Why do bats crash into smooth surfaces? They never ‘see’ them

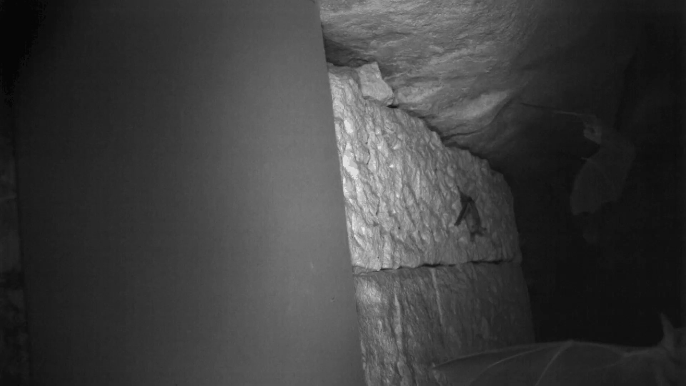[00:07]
A new study shows that bats failed to recognize human-made,
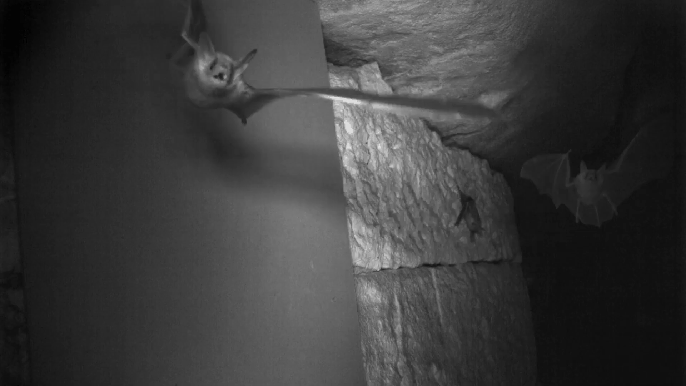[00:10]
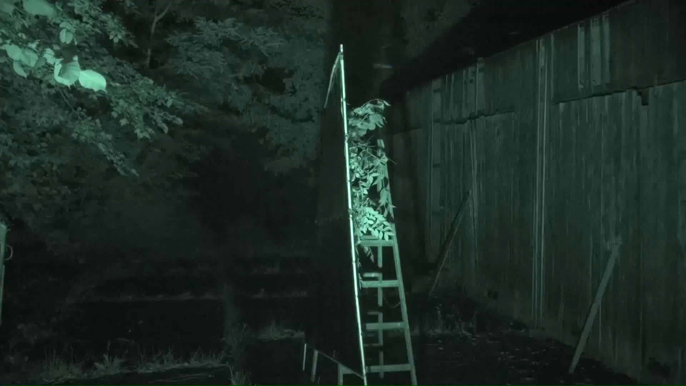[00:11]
vertical smooth surfaces, like glass windows, as obstacles.
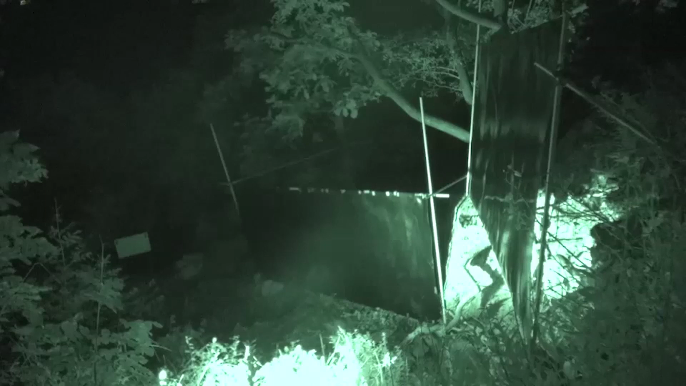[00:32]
Collisions also occurred when the researchers placed the metal plates outside of caves of three different bat species. This is because smooth surfaces limit bats' ability to navigate through the dark using their echolocation system.